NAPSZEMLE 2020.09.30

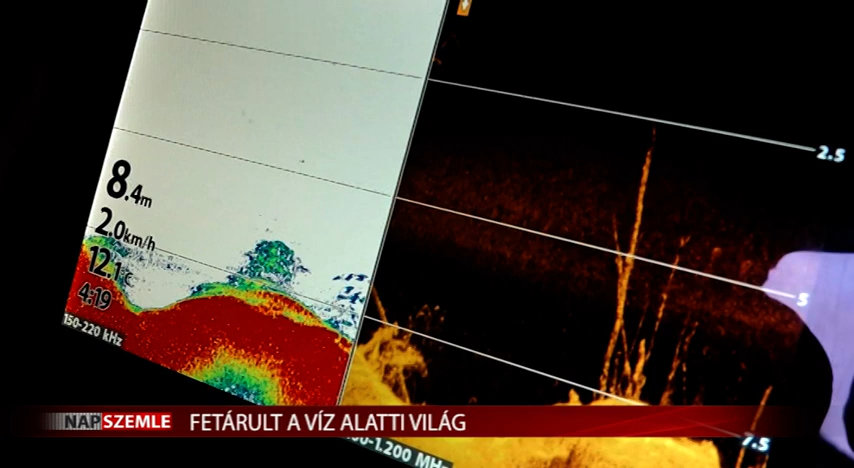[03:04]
On screen: depth 8.4 m, water 12.1°C, speed 2.0 km/h
Ez egy olyan kép, amelyik alacsonyabb akusztikus frekvencián készült, és ezzel egy kicsit részletesebben lehet látni a talaj szerkezetet.